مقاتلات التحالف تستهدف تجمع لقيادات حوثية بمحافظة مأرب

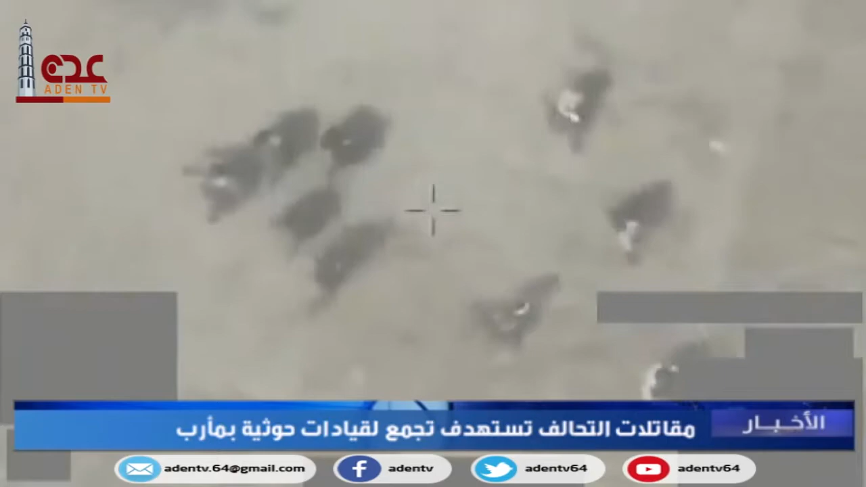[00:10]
مصدر عسكري أن مقاتلات التحالف استهدفت بتعزات للميليشيات الحوثية كانت في طريقها إلى جبهة الكسارة غرب المحافظة ودمرتها وأضاف